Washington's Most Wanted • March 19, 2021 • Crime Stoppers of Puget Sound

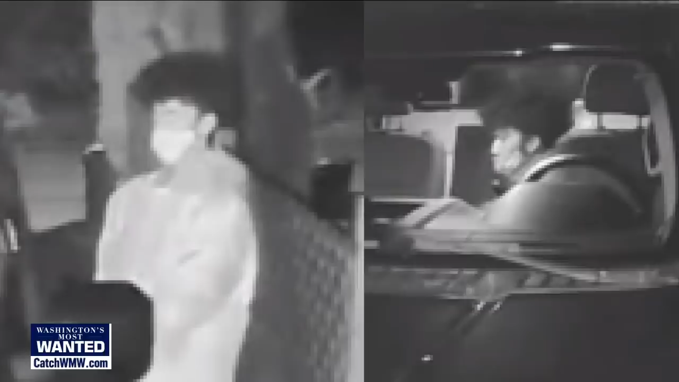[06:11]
They say he's the same suspect who's been caught on camera prowling vehicles at two different homes recently. And they really want you to look at him in his big, puffy hair to see if you know who he is. This video is from February 2nd.
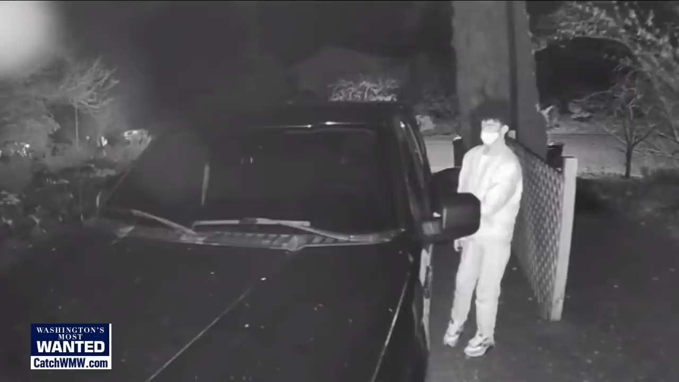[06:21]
You see the guy prowling a Ford truck parked in the victim's driveway. This was in the Ferncliff area south of High School Road.
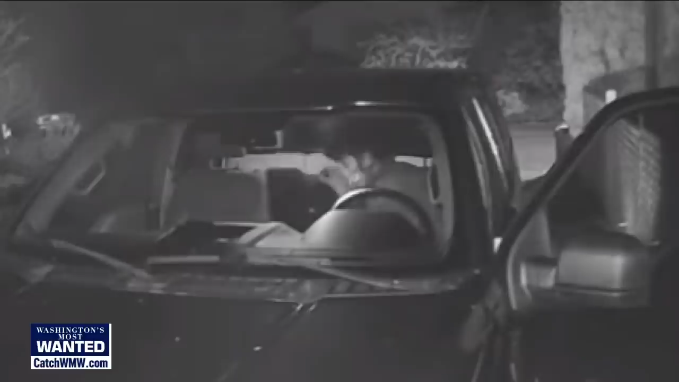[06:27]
Now, a second video shows a suspect looking through vehicles
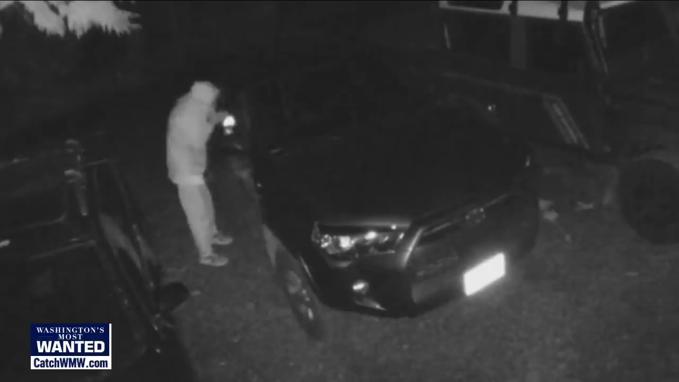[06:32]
in the Buckskin Lane area off Baker Hill Road. Detectives say he's young and on a very dangerous path right now.